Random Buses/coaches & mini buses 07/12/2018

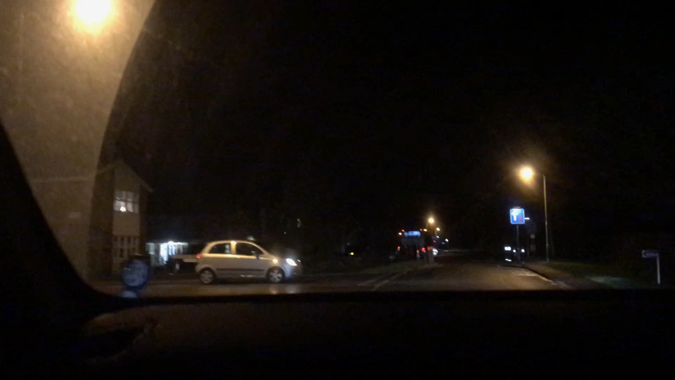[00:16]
is it? There's a junction to come in.
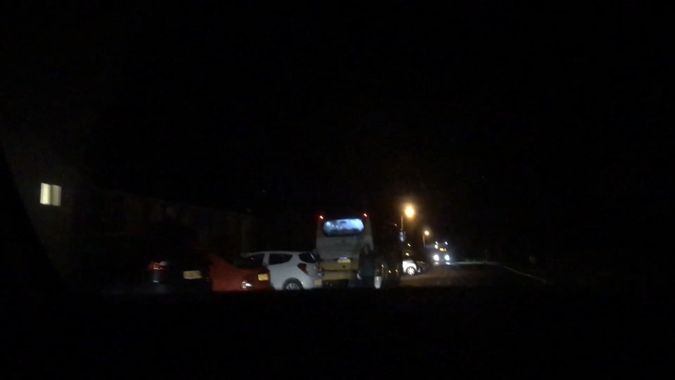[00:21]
Which is a junction to pick up on it.
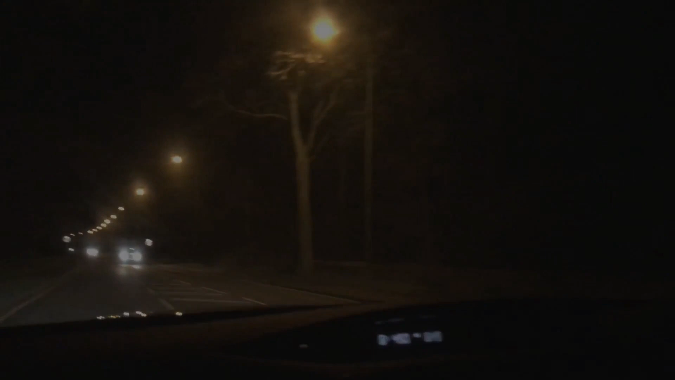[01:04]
Another one? Yeah. Or is it a gold? Ah, it's an S3. He broke down.
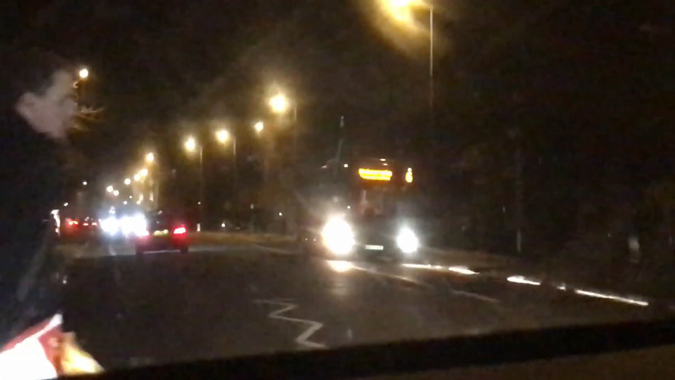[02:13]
That one is BF550XF. And it's another Sitaro. Oh! What is this? Park and ride.
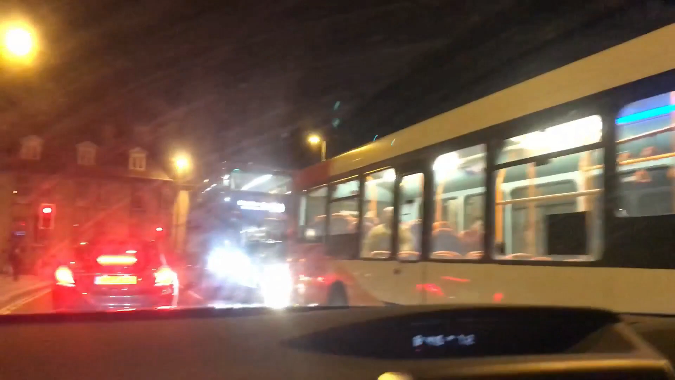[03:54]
Yeah. What's this one? Ah, perfect, there's no one behind. And that one here.
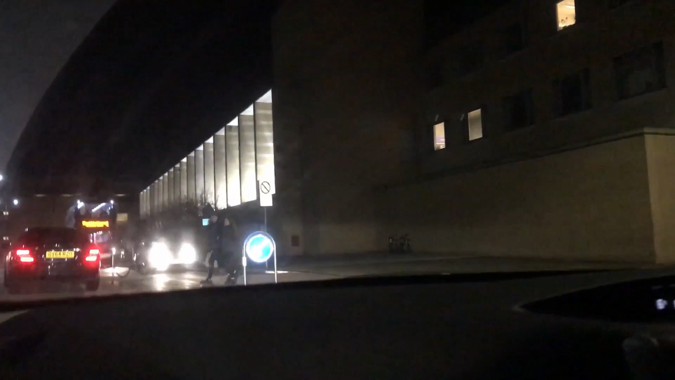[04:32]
What's this one coming? It is SK15HCN. Is that what we saw a minute ago? Reva. And what's that one?
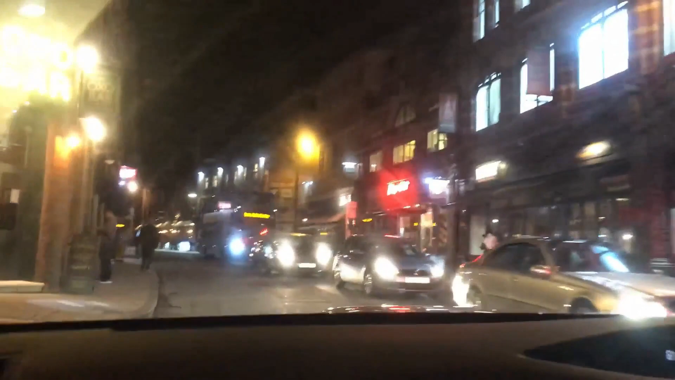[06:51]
Oh, what's this one? Oh, they're perfect. Oh, it's an Arriva.
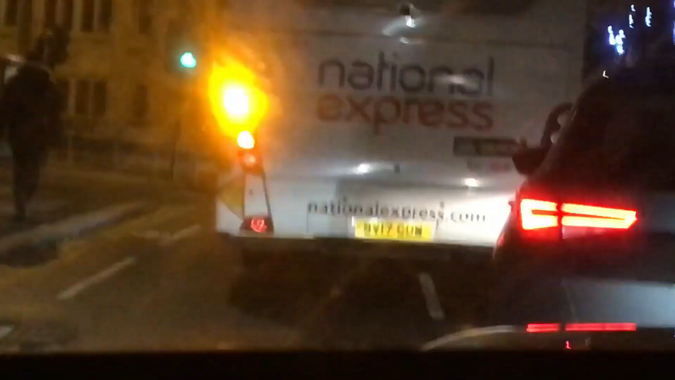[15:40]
Hey, I got his number plate. BV17 GUW.
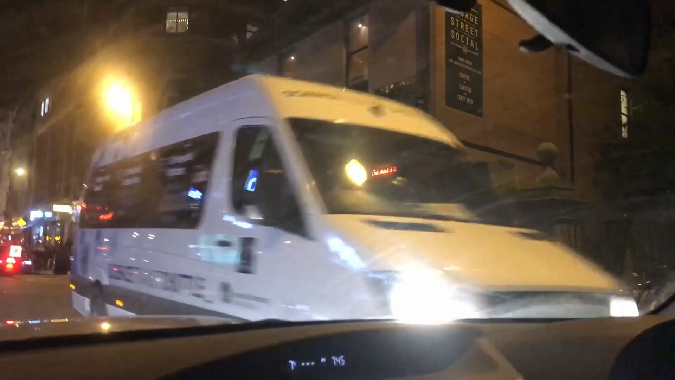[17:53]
Another one of them mini buses.